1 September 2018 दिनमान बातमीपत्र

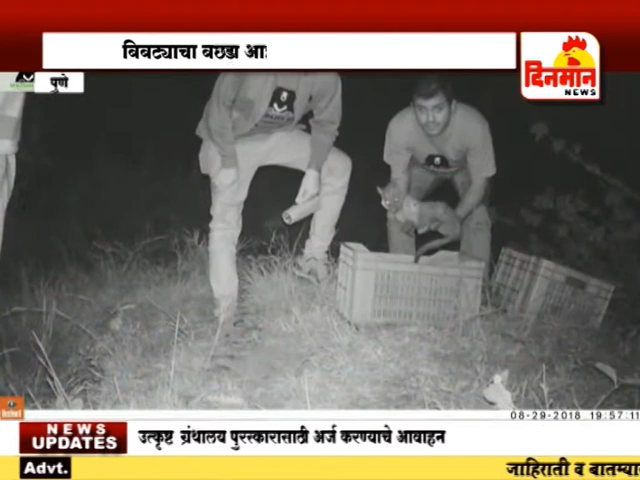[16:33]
जुन्नरच्या मनिक डोह बिबटा निवारा केंद्राचे पशुवैद्यकीय अधिकारी डॉक्टर अजय देशमुख आपल्या टीमसह सायंकाळी या शेतात पोहोचले आणि या बछड्याला औषध उपचार करून रात्री या शेतात टोमॅटोच्या कॅरेट खाली लपून ठेवले. नेहमीप्रमाणे आई आपल्या पिलाच्या शोधात येते की नाही
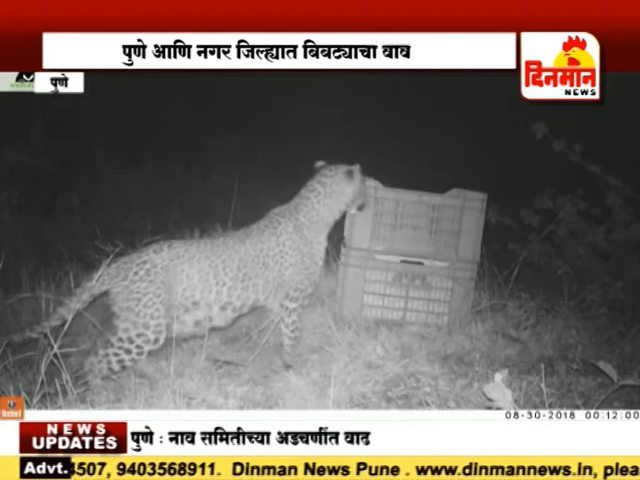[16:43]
हे टिपण्यासाठी नाईट व्हिजन कॅमेरे लावण्यात आले होते आणि अखेर मध्यरात्री या बछड्याची आई आली आणि आपल्या पिलाला घेऊन गेली. ही एक्सक्लुझिव्ह दृश्य कॅमेऱ्यात टिपली गेली आहेत.
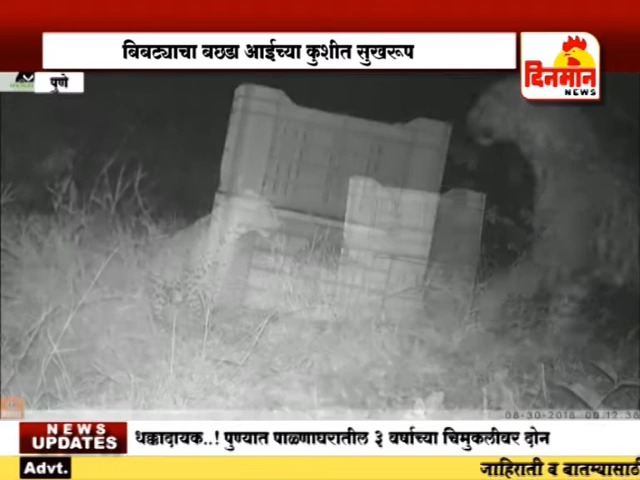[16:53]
यासारख्या असंख्य घटना पुणे ग्रामीण परिसरात घडल्या आहेत, त्यामुळे नागरिकांनी देखील काळजी घ्यायला हवी. पुन्हा एक नजर हेडलाईन्सवर.